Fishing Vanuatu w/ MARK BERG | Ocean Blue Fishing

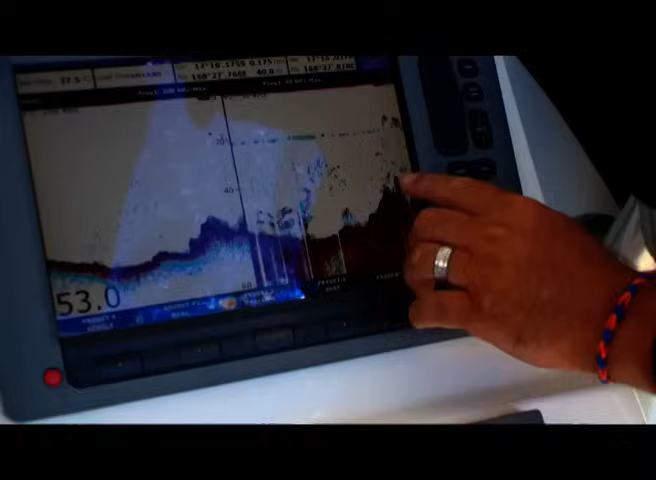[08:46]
All these red marks here and arches represent fish that are sitting on the bottom,
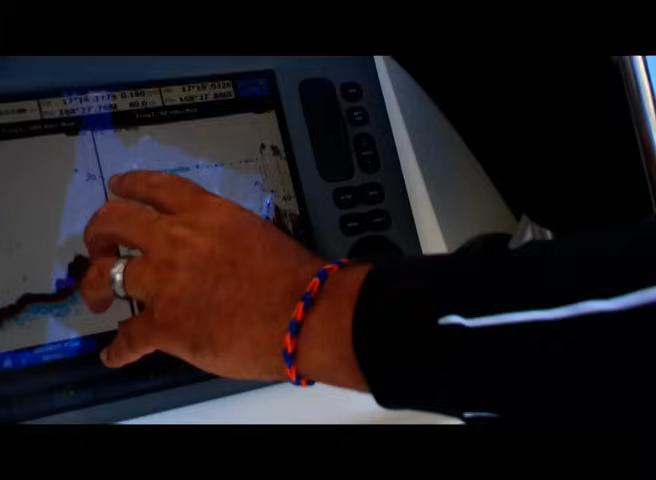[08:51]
and this long line that goes straight through there, that's our bait on the downrigger ball.
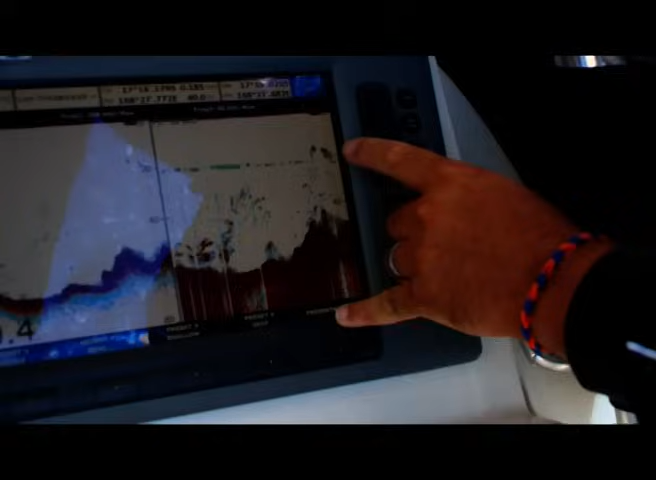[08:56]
And you can see there's a few fish around that 20 meter mark.
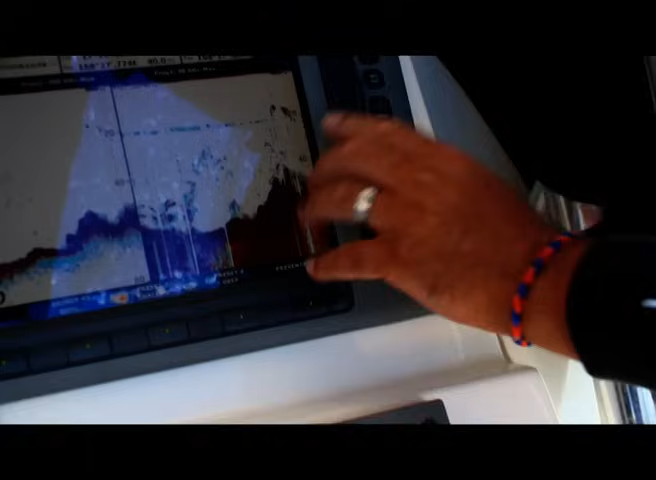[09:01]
We don't want to set it down any deeper, because if a big dog tooth eats it, it'll basically take you straight into the reef and it'll be all over.
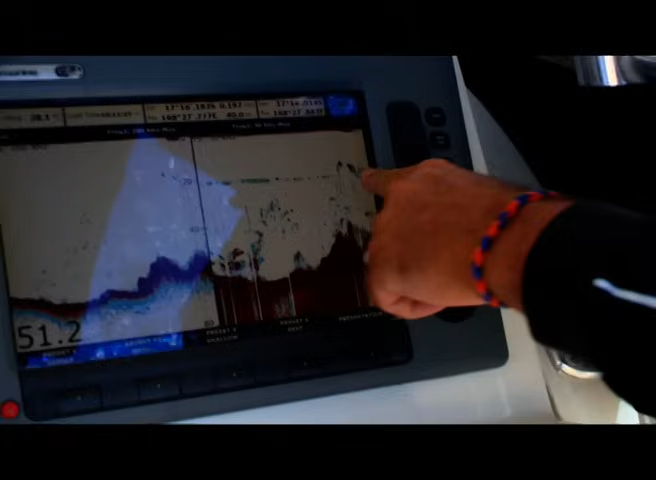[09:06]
So we try and swim it a little bit shallower, and hopefully one of these big arches will come up and smash our bait.